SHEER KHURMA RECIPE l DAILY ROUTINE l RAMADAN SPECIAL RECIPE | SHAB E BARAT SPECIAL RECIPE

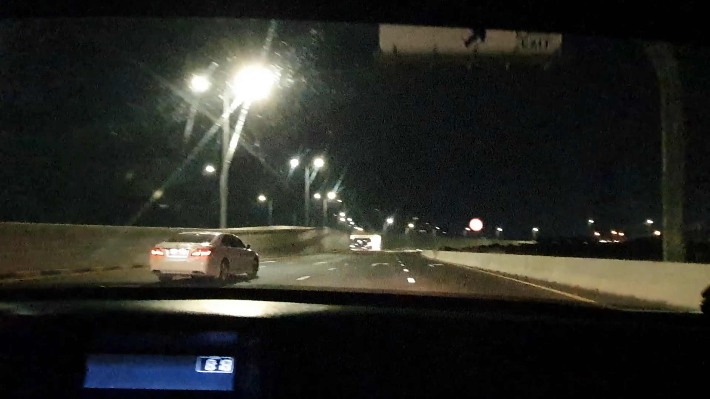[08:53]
تو ہم لوگ نکلے ہیں لاؤن ڈرائف پہ جانے کے لئے اور سیر سپٹا کر رہے ہیں آدھی رات ہو گئی ہے اور بھوک بھی لگی